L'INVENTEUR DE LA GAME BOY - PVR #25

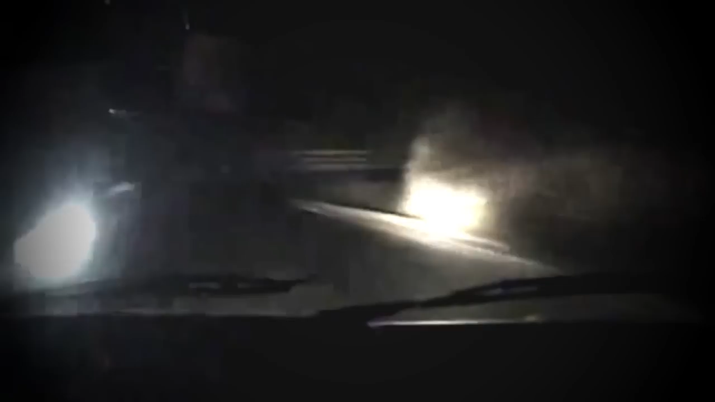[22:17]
Ce jour-là, Yokoi est assis sur le siège passager, c'est son collègue qui conduit. Sur l'autoroute, ils ont un accrochage sans gravité, avec une camionnette.